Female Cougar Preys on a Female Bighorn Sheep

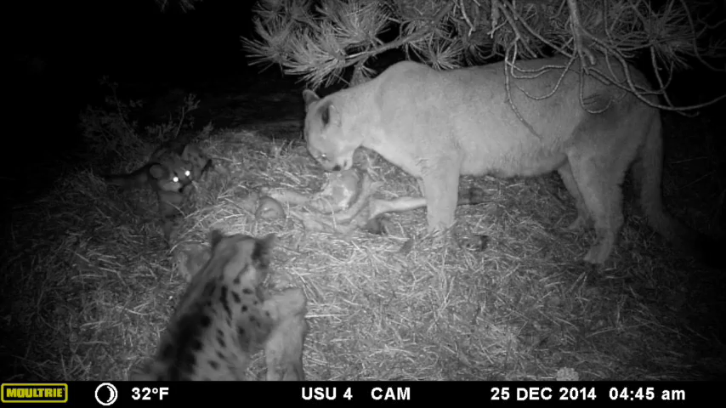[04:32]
Here you can see the female and the kittens feeding. At nighttime, these trail cameras use a, an infrared light, and you'll see some flashes here as the still camera. When it takes pictures at night, it will use an infrared flash. But you can see both the female and the kittens here feeding on the bighorn. She looks like a pretty healthy female. Once she finished up feeding, she will cover up the sheep again.
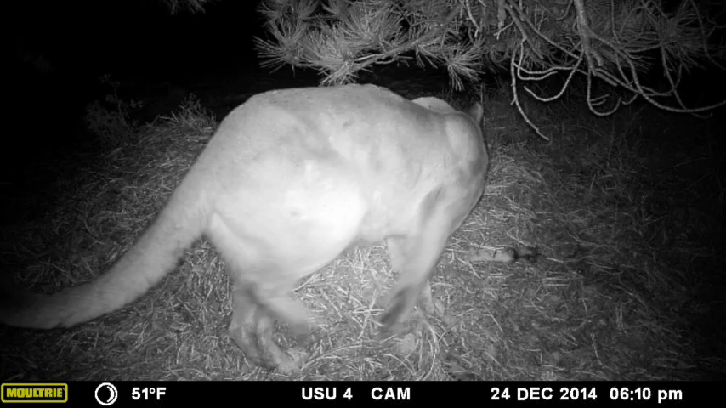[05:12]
You can see that she'll cover it up again so that she's able to keep other predators and scavengers and those kinds of things from coming in to, to feed while she's gone. Now coming up, you're going to be looking at some still photos. Here's a still photo of her.
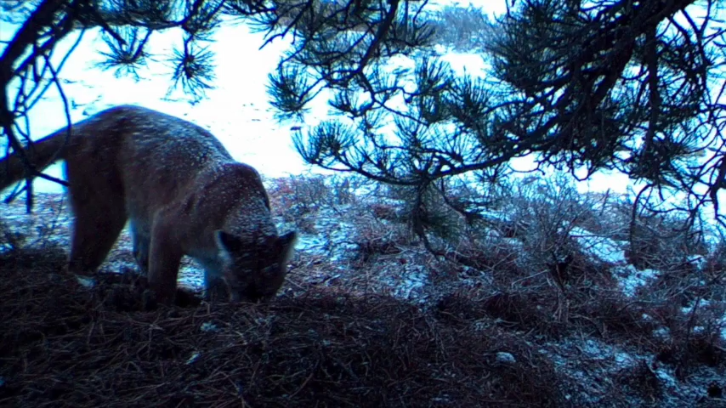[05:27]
You can see she's got some snow on her, some more snow fell while we were gone.
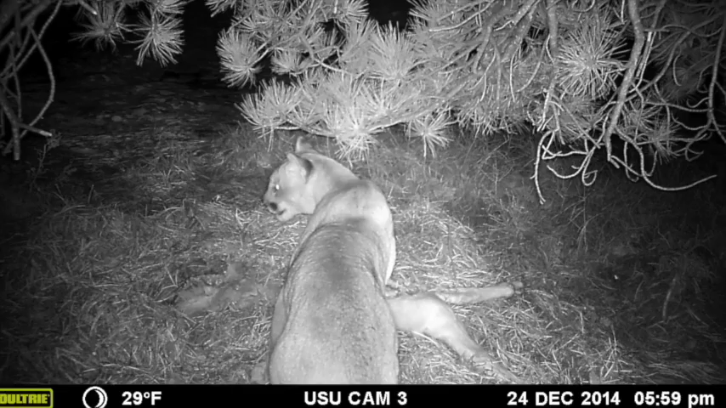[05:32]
Here's one of her feeding still photo. And coming up here, you can see she's continues to feed throughout the night.